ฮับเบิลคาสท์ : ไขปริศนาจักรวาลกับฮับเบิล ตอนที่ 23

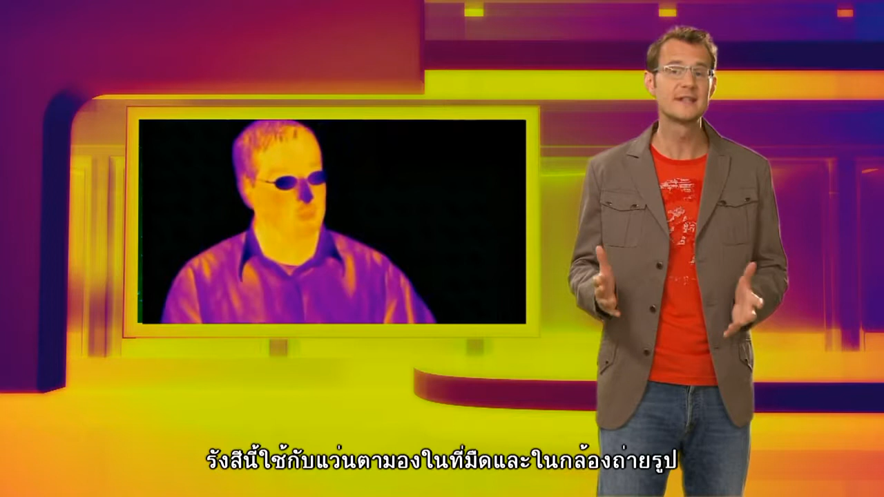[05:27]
Because on Earth, this kind of radiation is used by night vision goggles and cameras.